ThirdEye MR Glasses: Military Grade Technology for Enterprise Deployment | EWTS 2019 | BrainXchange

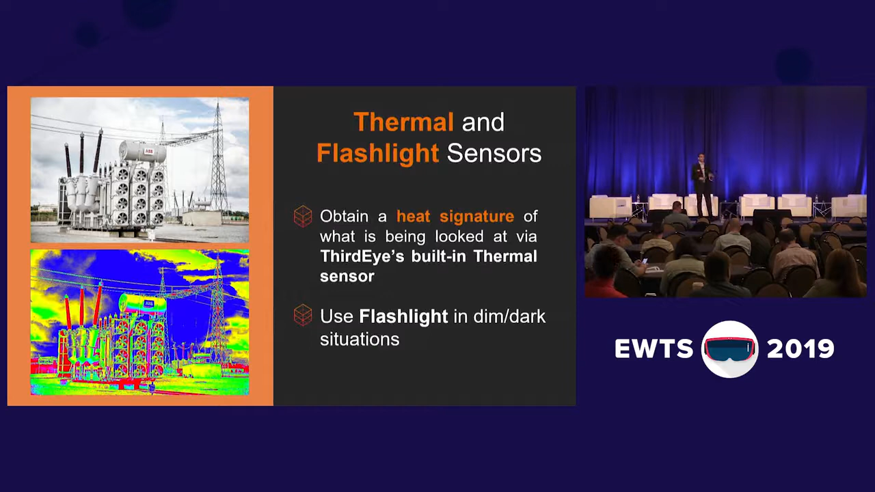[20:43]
And a flashlight is something that you just need if you're working outdoors in low-lighting situations. So we also have a thermal sensor where you can make a heat map of what you're looking at. So these are just some additional enterprise feedback we received, and we included it into our glasses, and it's received good feedback.